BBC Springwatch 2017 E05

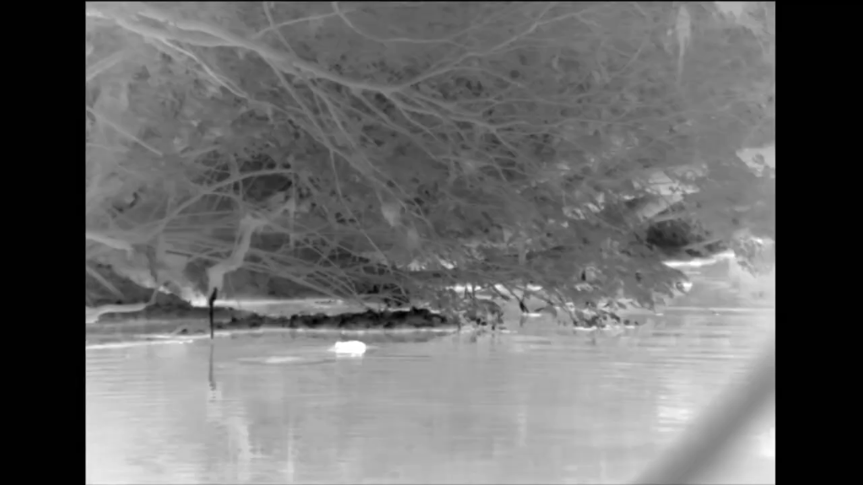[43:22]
Now again, here they are, you can see just that warm dot, that's a beaver.
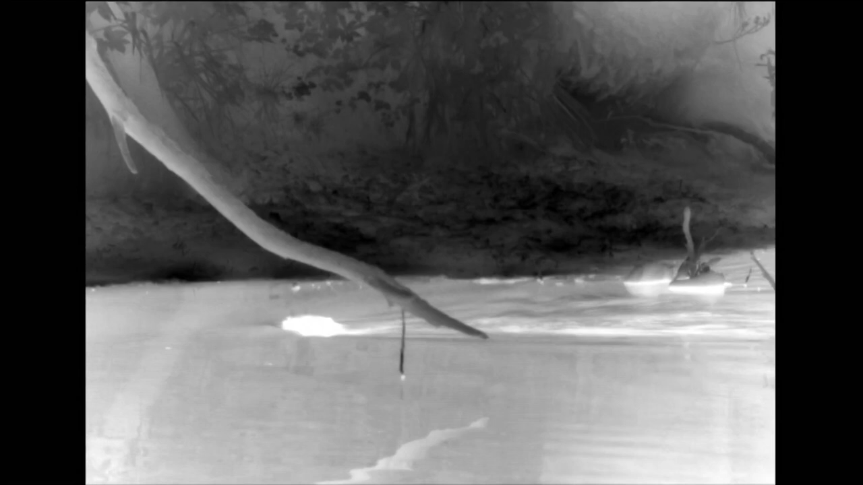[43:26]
You can almost see it glowing in the water, leaves a little trail of warmer water behind it.
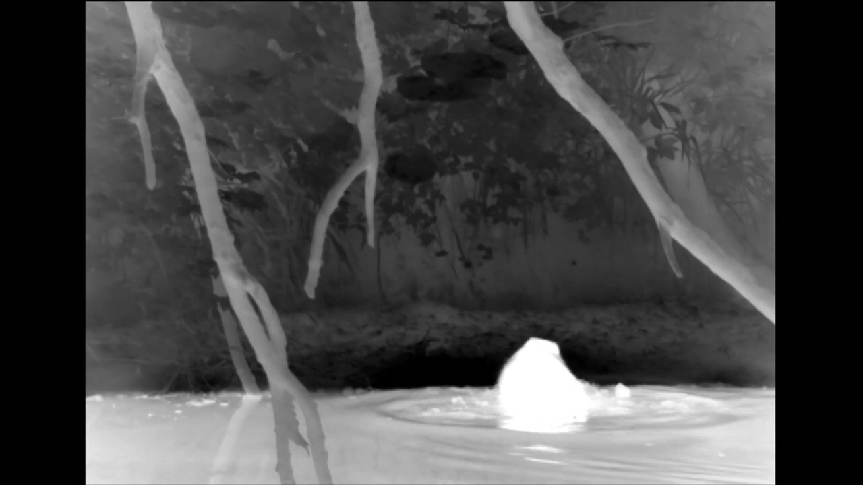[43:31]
Less nervous now, they'll come out onto the bank to look for food, but very, very nervous.
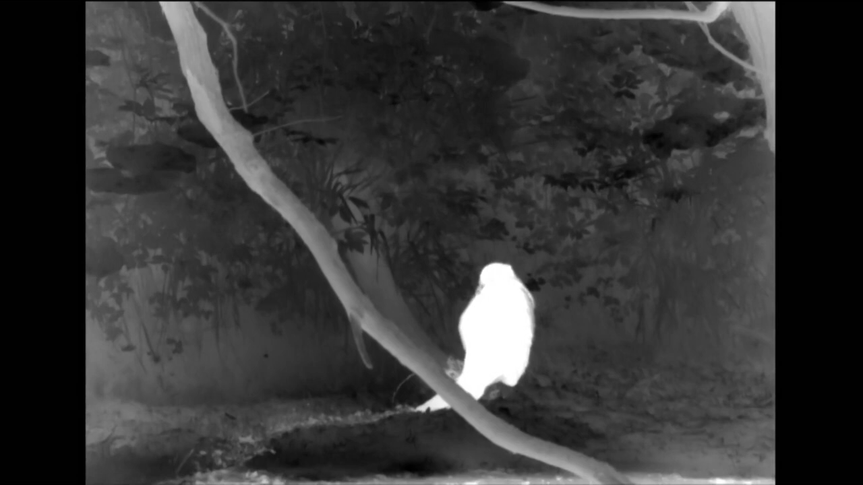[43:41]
Look at that huge tail, it's a fat reserve, that tail, with strong tendons in it, and the muscles are near its bottom, and they can,
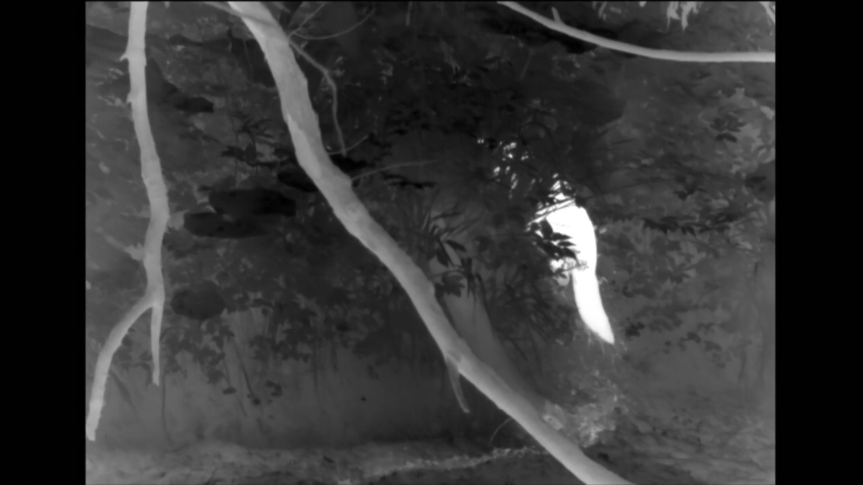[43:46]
if it's really frightened and wants to move fast, it'll use its tail.